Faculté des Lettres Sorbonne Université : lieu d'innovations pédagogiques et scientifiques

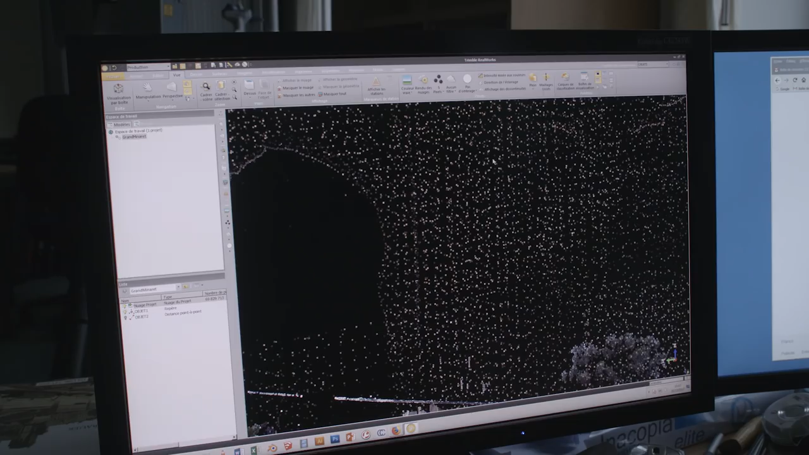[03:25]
La plateforme Playmo 3D est donc constituée
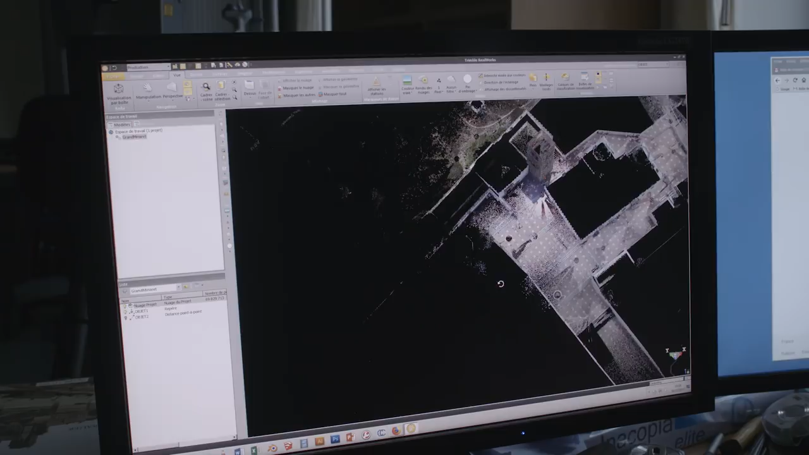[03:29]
de divers outils numériques qui vont du micro au macro. Donc nous avons un microscope 3D qui permet de faire de la photogrammétrie en direct.
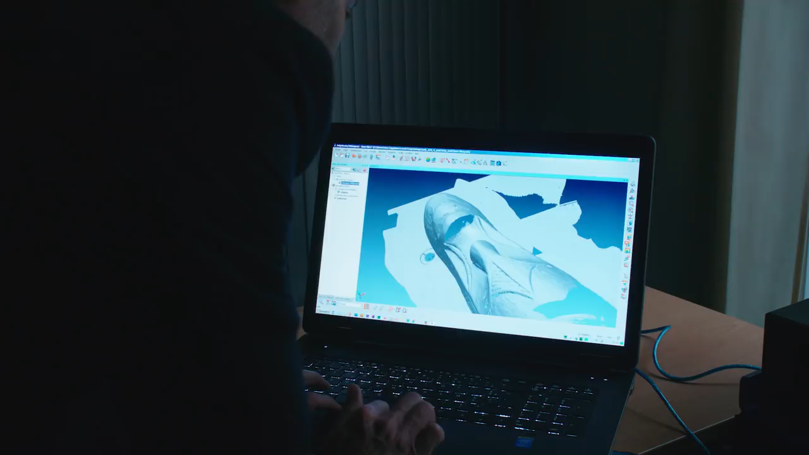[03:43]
un balayage manuel qui sert à scanner numériquement des objets pour la tracéologie.